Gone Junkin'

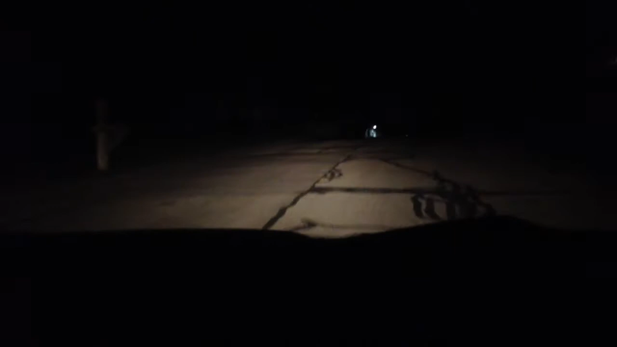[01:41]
So here we are making a right hand turn because eventually in this neighborhood they all end up being right hand turns if you make it up with them. So you end up covering everything and not missing anything. Alright. And there's plenty of stuff on the side of the road but a lot of this stuff is usually like lawn bags of leaves and grass and stuff and people's recycling and all of that. You can kind of see it as we're going around. So we're just always scanning.
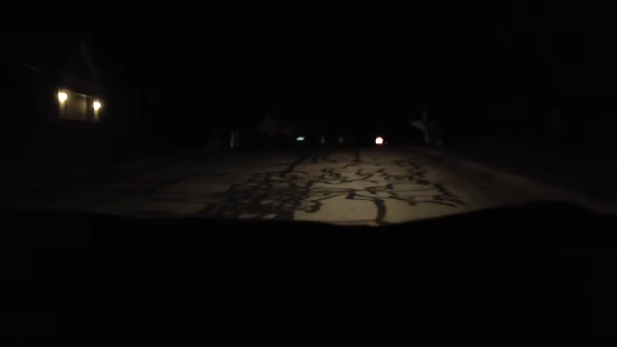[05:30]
Hopefully one of those moving islands like I've been wanting. Turning around in the parking lot. A church. Yep. And grass. A little bit of off-roading but it's a Subaru. All-wheel drive. Did you even re-engage the all-wheel drive? Yes. Good. Oh that's two pump sprayers. Say what? Oh it's an old metal one too. Yep. Them's the nice ones. Yep. All right.